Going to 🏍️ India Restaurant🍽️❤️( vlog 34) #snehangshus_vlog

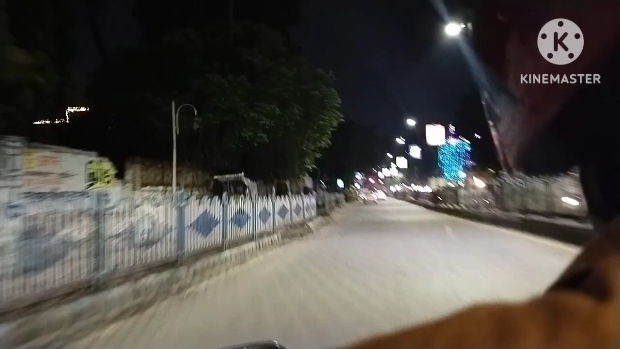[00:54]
তো চলো যাওয়া যাক, রাস্তা তোমাদের একটু দেখিয়ে দিই।
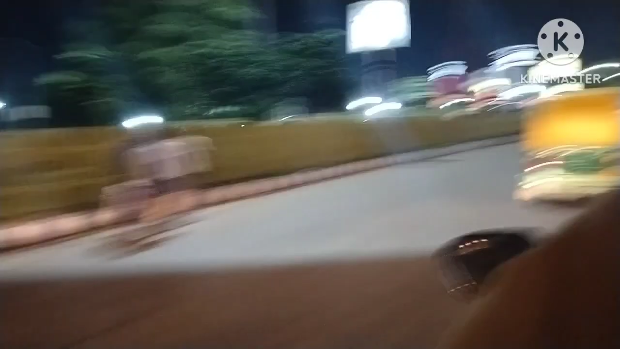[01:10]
আমরা ওই বাঁদিক দিয়েই যাব আমাদের বাড়ি, তাই ওখানে তোমাদের দেখাবো।